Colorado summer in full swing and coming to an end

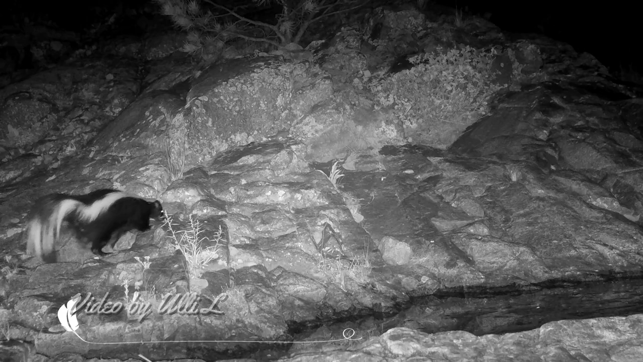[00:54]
This is a big, beautiful male followed by
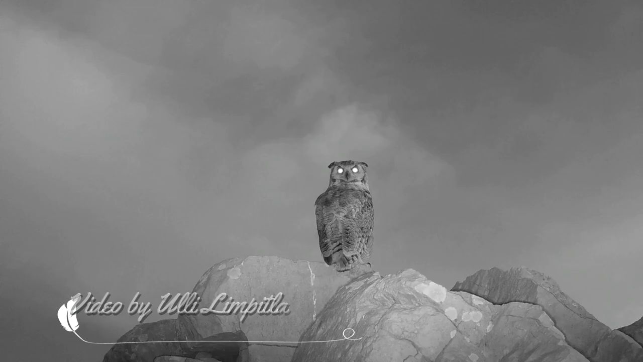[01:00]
a sort of sinister looking great horned owl hunting at dusk. And this one is out hunting too. This is on the prairie.
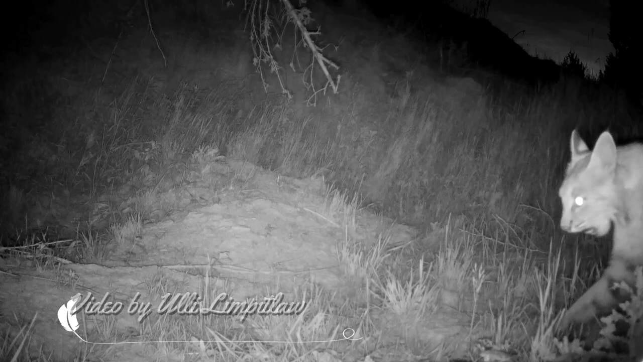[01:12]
A big, big bobcat. Actually, it's already eaten. It's licking its chops now. The next one is also hunting, only this one wouldn't look this way.
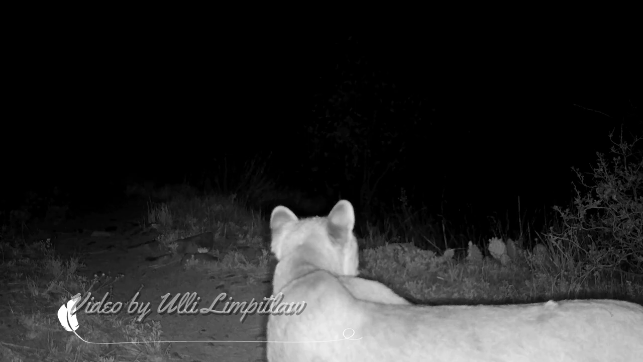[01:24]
I will say a mountain lion is great to capture, even when it doesn't look right at the camera and even if it's at night. And so is this one.
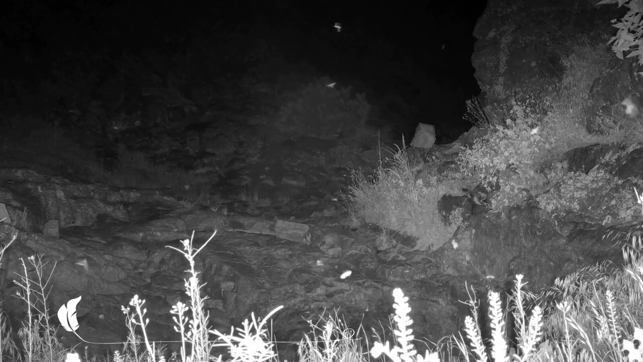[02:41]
Mostly moths. Beautiful. That's all for today. Thank you for watching and please subscribe below.